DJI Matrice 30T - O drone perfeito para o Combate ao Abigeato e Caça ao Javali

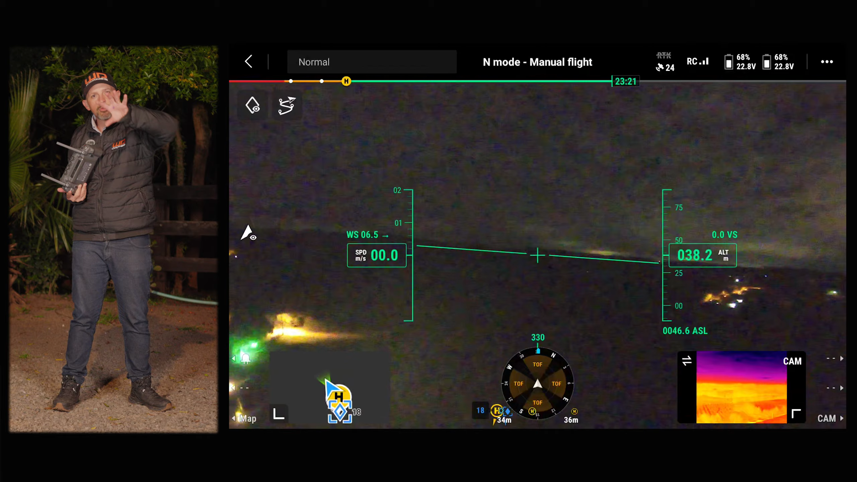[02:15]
na rua é breu total. Nós não temos noite com lua hoje, é zero, breu total.
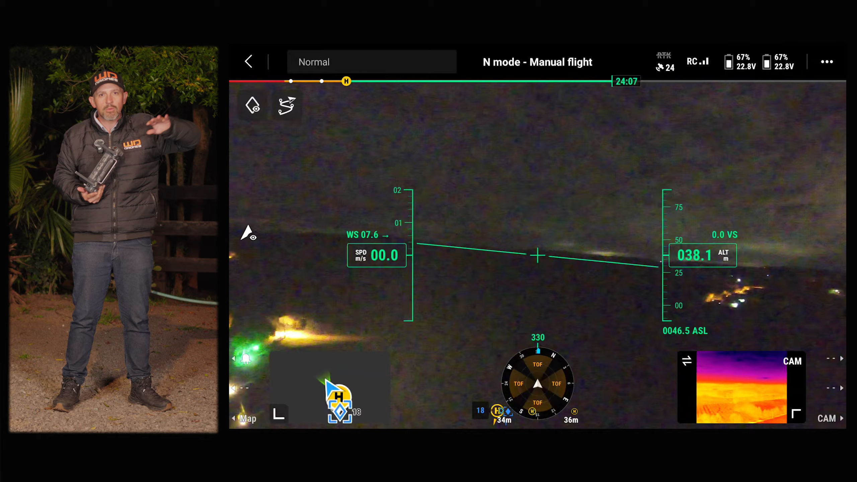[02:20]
E aqui essa câmera, ela me dá uma possibilidade de navegar e mesmo sem luz de cidade, eu tenho o relevo do horizonte, para ver se eu não estou perto de uma montanha.
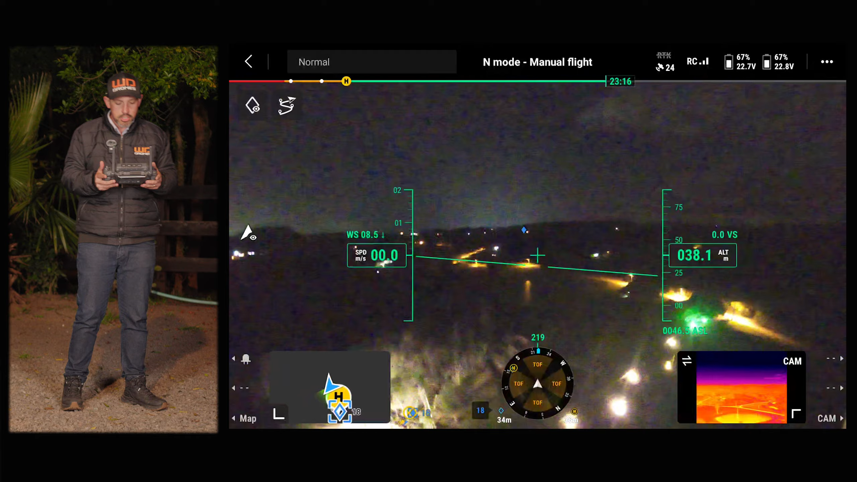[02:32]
Então aqui eu estou com a minha câmera FPV ativa. Então, câmera sem gimbal, por isso que ela não mostra uma boa estabilidade. Mas ela é uma câmera também que ali me dá várias informações, como por exemplo, o drone está a 38 metros de altura.
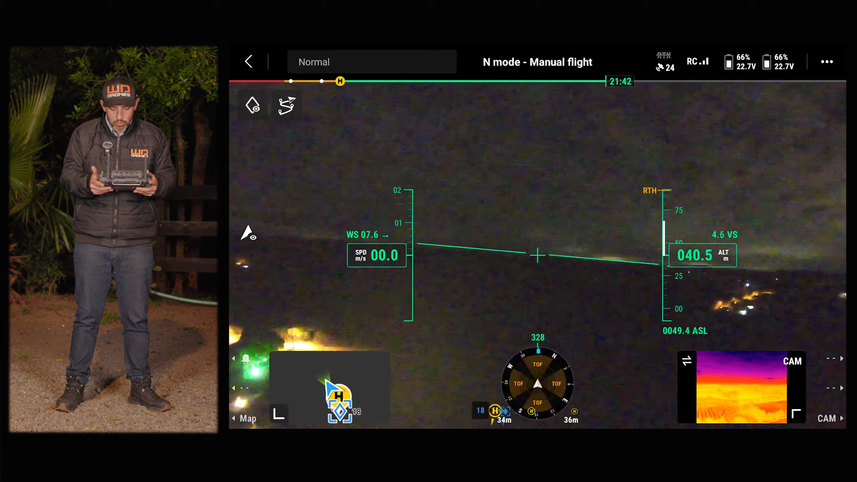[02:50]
Agora eu vou subir um pouquinho. Então subir. Vou girar para vocês verem o horizonte. Então uma câmera FPV. Isso aqui já não tem nos outros drones.
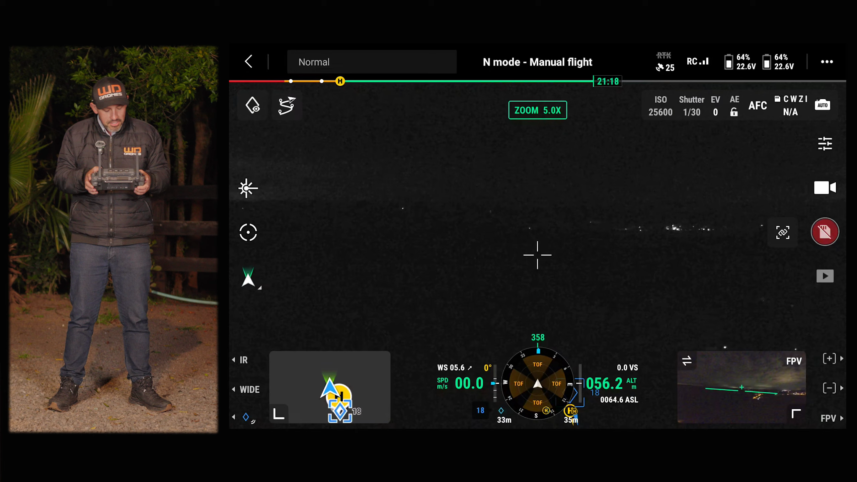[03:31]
Ali a gente viu uma câmera com visão noturna melhorada, mas eu quero ver a câmera térmica.
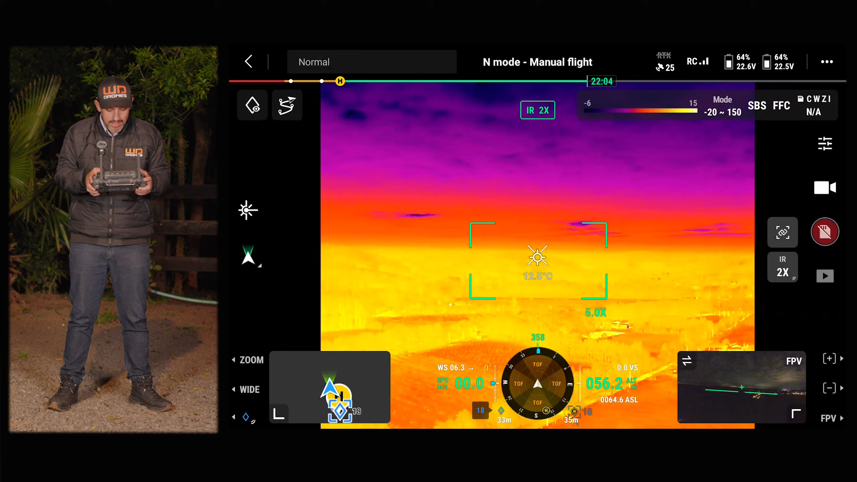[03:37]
Então ativei agora a câmera térmica. E aí sim ela tem um gimbal. E eu posso movimentar só ela ou o drone como um todo. Então aqui eu estou olhando todo o pasto, a diferença de temperatura.
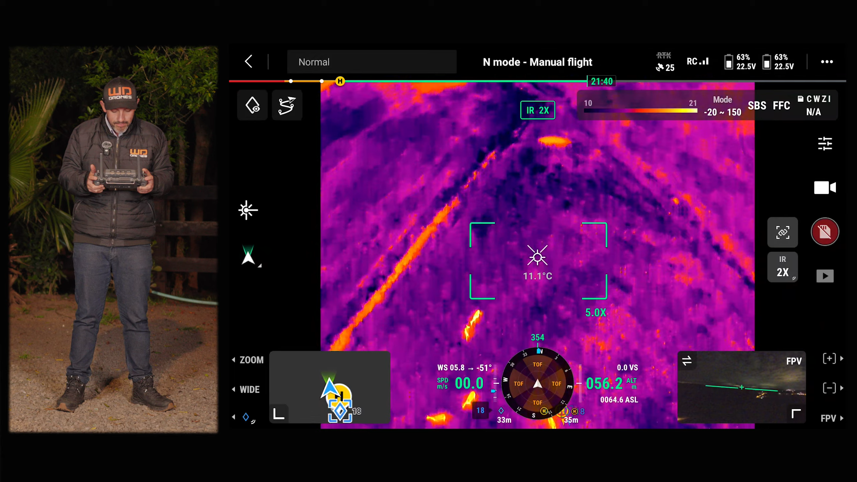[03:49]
On screen: spot 11.1°C
E aí eu vou botar o drone, agora ele está a 56 metros de altura, ele tem ruído. Então eu acabo espantando os animais, de certa forma, nessa altura. Mas agora eu já estou a 100 metros de altura.
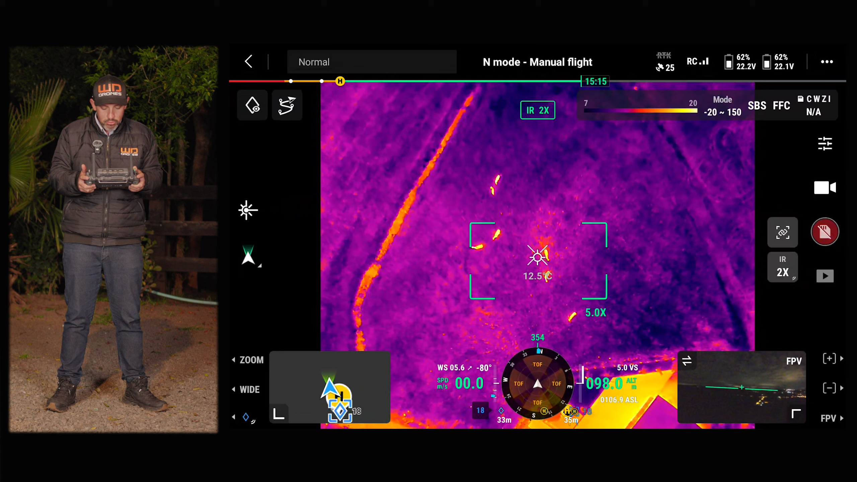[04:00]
On screen: spot 12.5°C
E olha como eu identifico os animais ali embaixo, pessoal. Então aqueles pontos ali, é o gado no pasto.
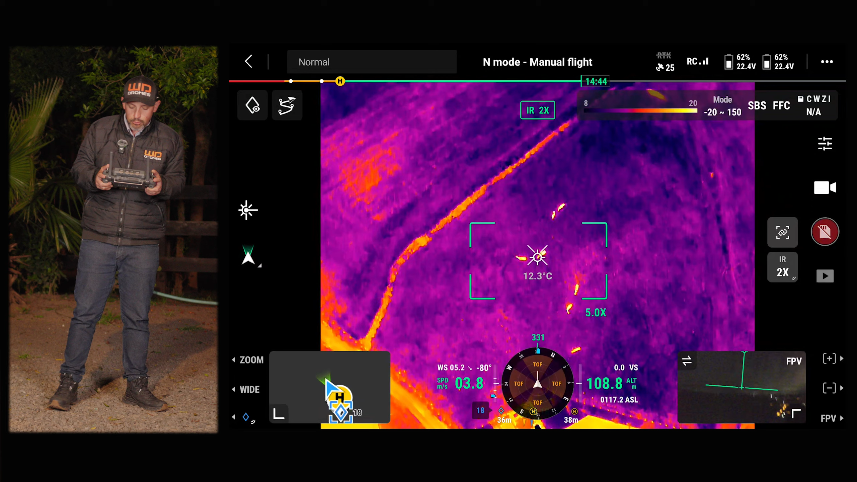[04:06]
On screen: spot 12.3°C
E eu rapidamente consigo identificar eles. E o horizonte, olha como é que fica. Então eu consigo identificar que ali tem outro animal, bem no meio. E eu consigo ver qual é a distância que o drone está com eles, está deles, a partir de um laser.
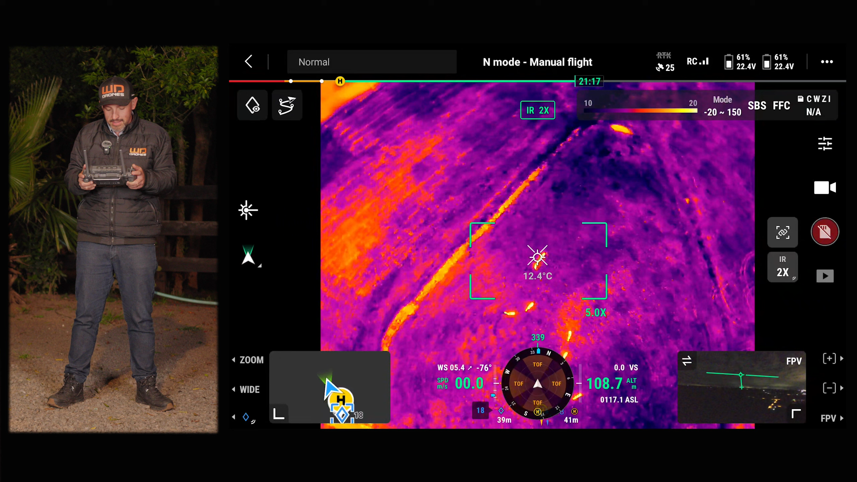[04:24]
On screen: spot 12.4°C
Eu ativo ali a opção lateral, e ele vai dizer, aquele animal está a 113 metros do drone.
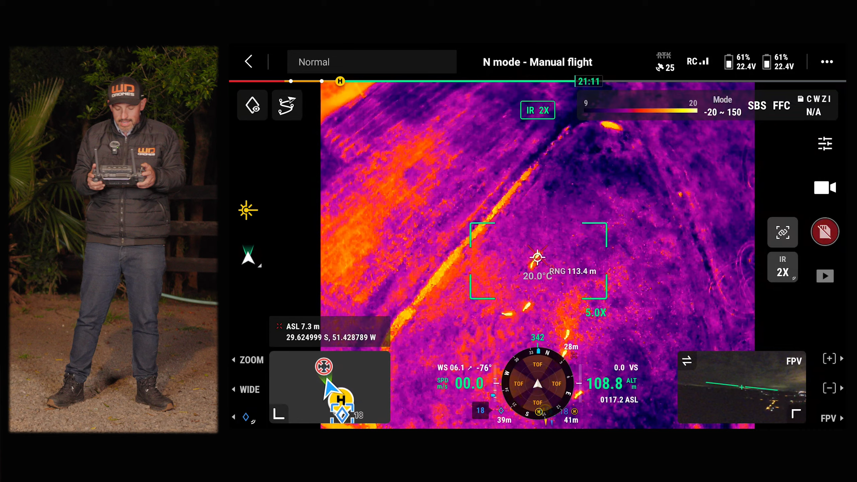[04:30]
On screen: spot 20.0°C
Se eu posicionar o drone em cima daquele animal, por exemplo aqui, posicionei ele em cima do animal agora. Bem em cima lá.
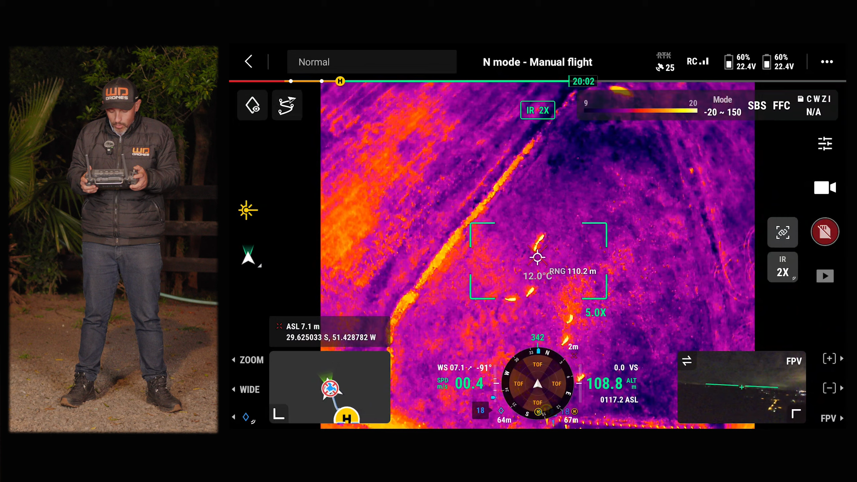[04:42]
Eu quero dizer para o meu amigo a que distância que ele está. Como o drone está em cima do animal, né? Se eu pegar ali alguém numa caminhoneta, alguma coisa, eu posso mais ou menos calcular uma razão de distância. Claro que tem o ângulo.
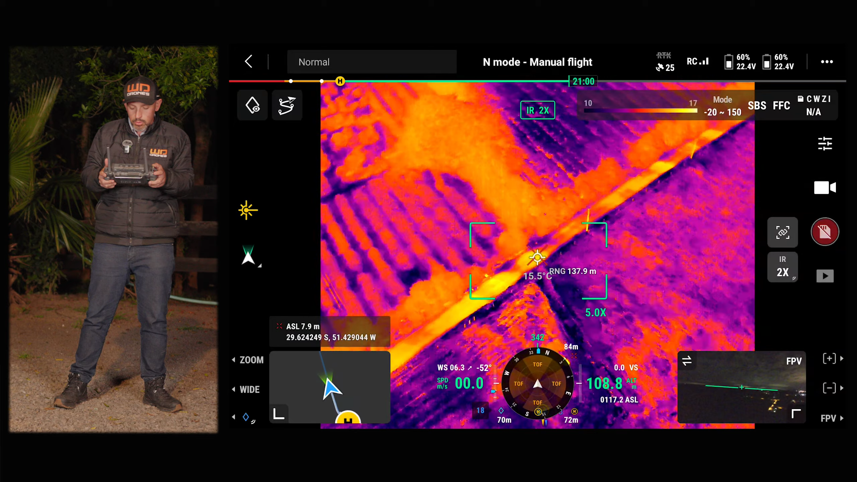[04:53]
On screen: spot 15.5°C
Mas, por exemplo, aqui eu consigo saber que do drone lá para aquela área,
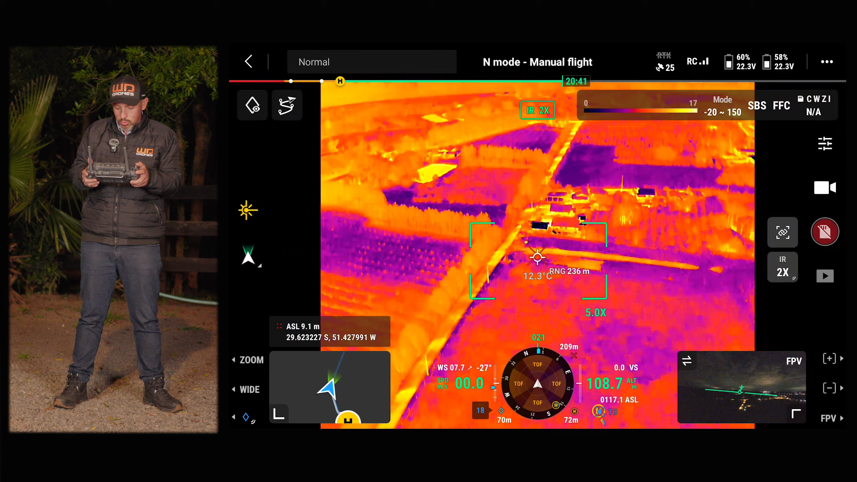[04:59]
On screen: spot 12.3°C
eu estou para aquela casa lá, o drone está a 264 metros de distância daquela casa. Então esse laser, ele mede a distância, pessoal, que você está do obstáculo. Eu vou desativar ele, então desativei e ativei 268 metros da casa. Esse recurso também é fantástico. E aqui eu consigo ainda mudar a palheta de cores.
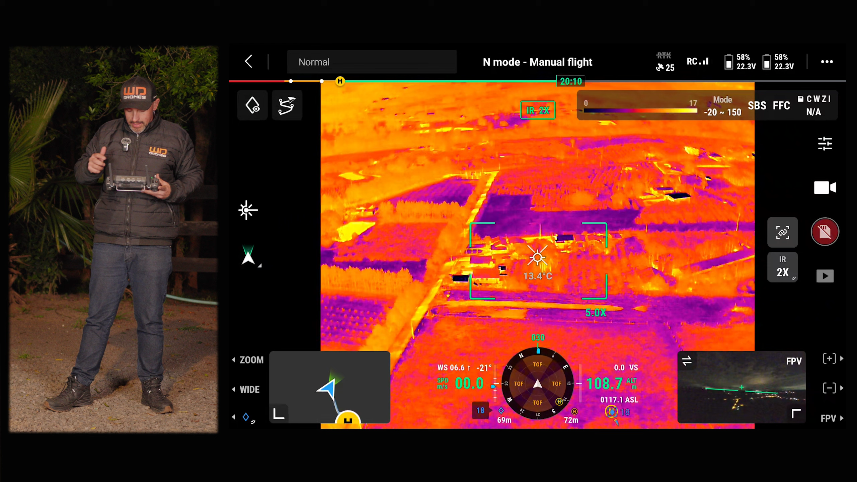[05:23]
On screen: spot 13.4°C
Então, por exemplo, eu quero fazer uma caçada, geralmente eu não vou usar essa cor aqui. Essa coloração, eu utilizo ela mais para uma inspeção térmica de uma indústria.
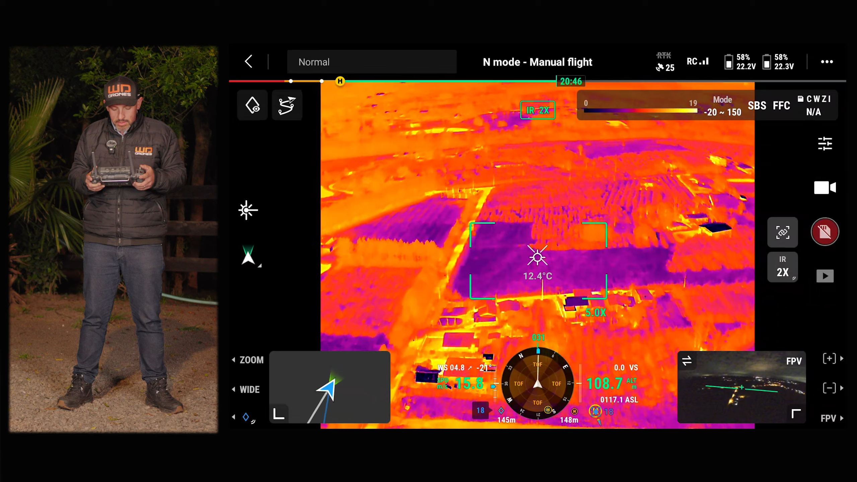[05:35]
On screen: spot 12.4°C
Eu vou mudar aqui, só estou me distanciando para ter um horizonte dos animais.
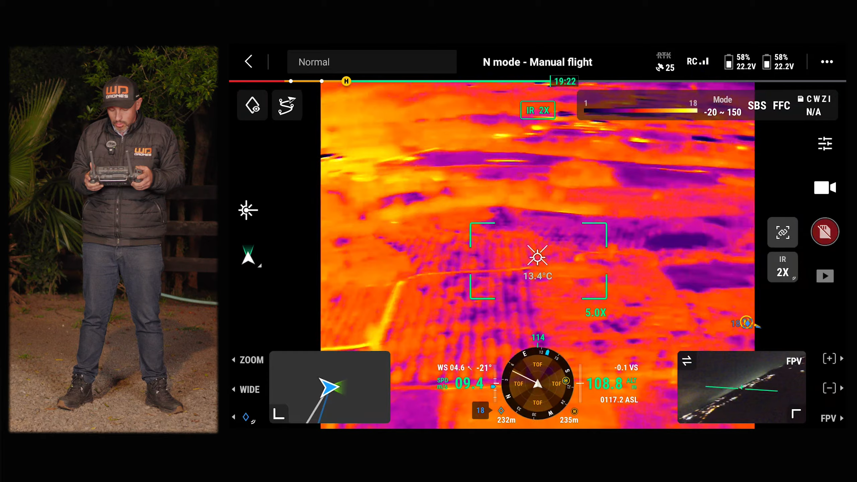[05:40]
On screen: spot 13.4°C
Então eu vou rotacionar o drone e vou apontar para onde eu estou. Olha lá. Olha só, pessoal. Eu estou a 108 metros de altura. Eu não escuto absolutamente nada. O drone está a